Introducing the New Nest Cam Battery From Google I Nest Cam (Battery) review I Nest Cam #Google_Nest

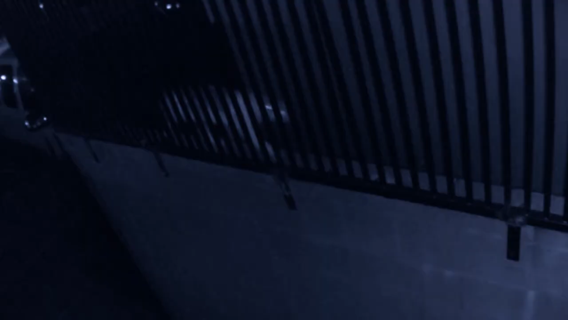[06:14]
वो यहां पर उसके face को पढ़ लेता है, और आप तक information provide करता है, कि जो भी इंसान दरवाजे पर है, वो कोई शक्स है या animal है,
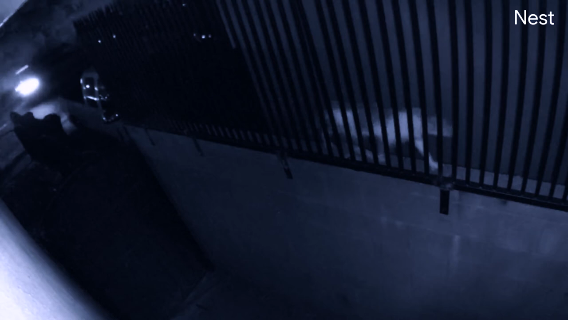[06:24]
जैसे कि आप लोग इस phone पर देख रहे हो,
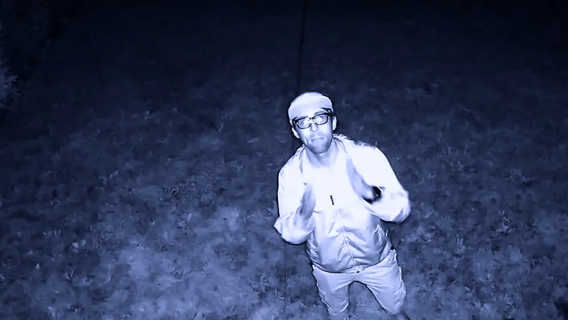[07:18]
जो की camera के उपर लगा है,
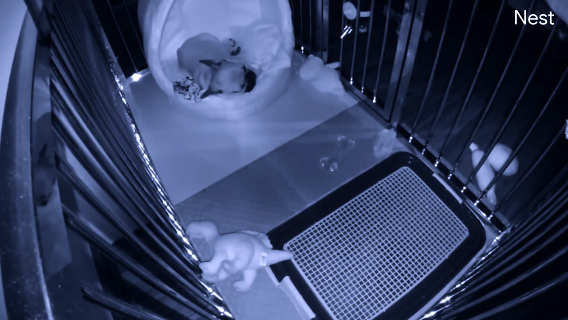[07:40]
वो यहाँ तो एक dog है, यह अपनी मस्ती में ही चूर है, बट Google Nest अपना काम कर रहा है, तो यह है Google Nest Cam,